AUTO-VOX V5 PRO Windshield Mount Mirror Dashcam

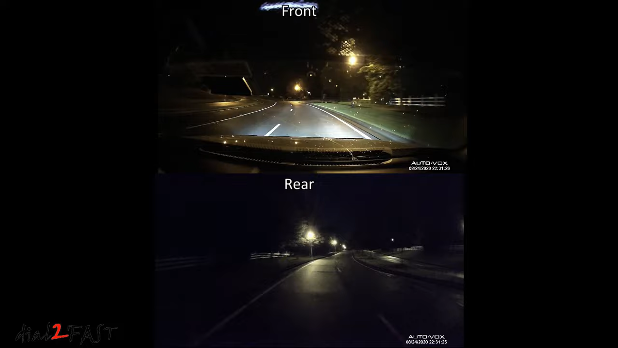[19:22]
This dashcam has a PC viewer software called Auto-Vox V5 Pro.